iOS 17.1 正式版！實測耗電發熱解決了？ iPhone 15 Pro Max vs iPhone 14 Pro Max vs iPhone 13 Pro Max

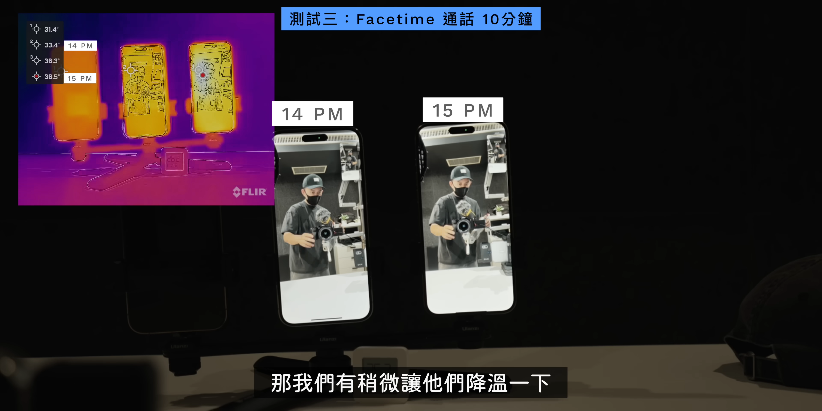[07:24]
所以这次印更新率的这一点好像也不会造成什么影响因为它们都是在拍摄一样的画面但不管怎么样就是满压抑的它90%电池健康度在这边表现还是最好的那再来我们来测试一下Facetime通话的地方那我们有稍微让它们降温一下然后从14 Pro Max打电话给15 Pro Max那其实大概起始温度差了3度它们本来在
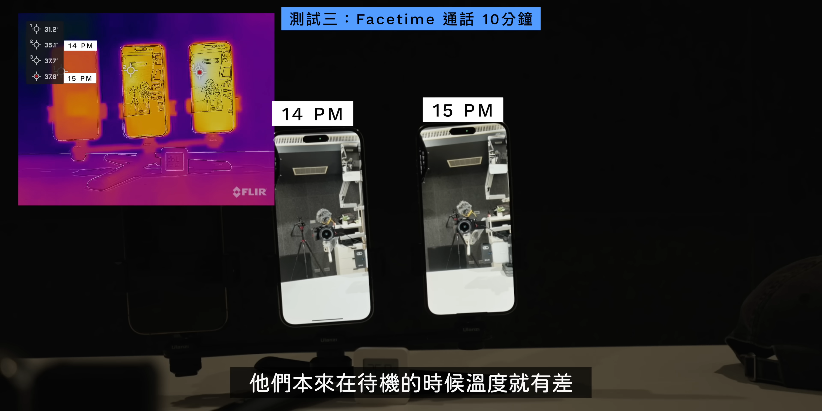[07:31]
待机的时候温度就有差那这个我们先前在15 Plus跟15 Pro Max也是测到这样的结果一开始14 Pro Max是33度15 Pro Max是36度那通话10分钟之后呢14 Pro Max
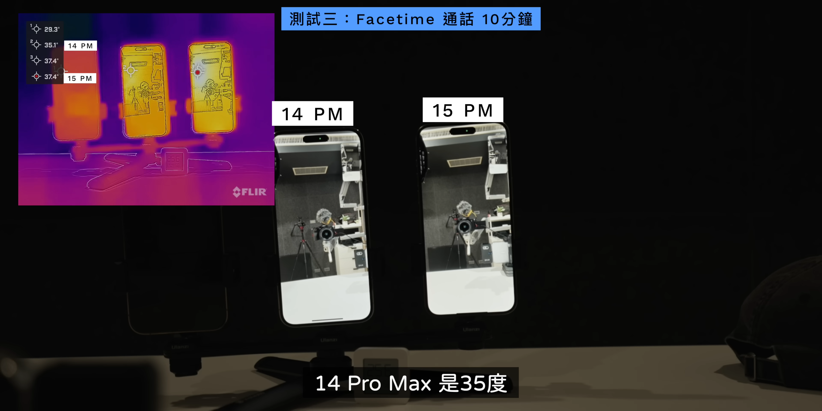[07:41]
是35度然后15 Pro Max是38度那电量的部分呢两边都是掉了2%所以看起来都在可以接受的范围那再来我们也持续测试在它降温之后来测试iPhone 13 Pro Max FaceTimeiPhone 15 Pro Max
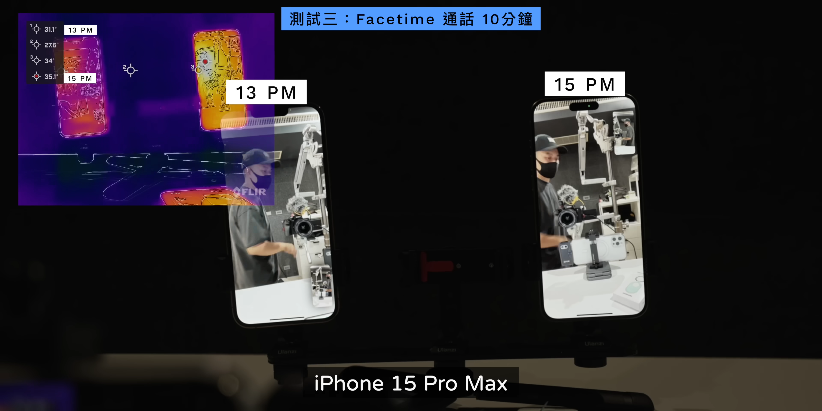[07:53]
那起始温度呢iPhone 13 Pro Max是30度然后iPhone 15 Pro Max是34度我们有降温
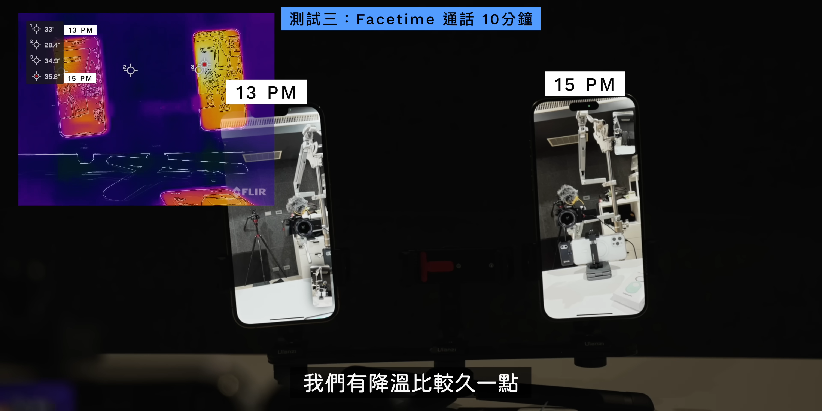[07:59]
比较久一点那通话10分钟之后呢iPhone 13 Pro Max的温度来到34度然后iPhone 15 Pro Max来到37